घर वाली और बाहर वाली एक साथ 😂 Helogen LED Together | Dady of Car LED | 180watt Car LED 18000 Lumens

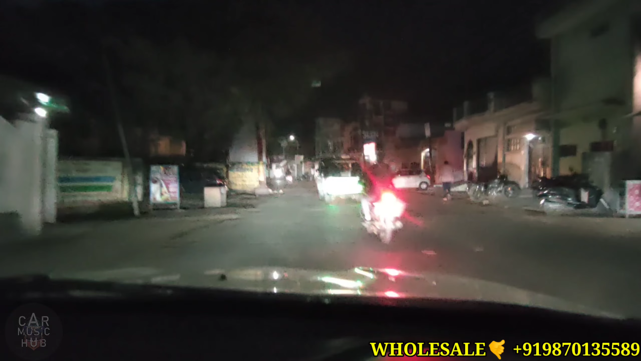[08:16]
मार्केट की रोड पे हैं हम अभी और ये है आपका ओरिजिनल,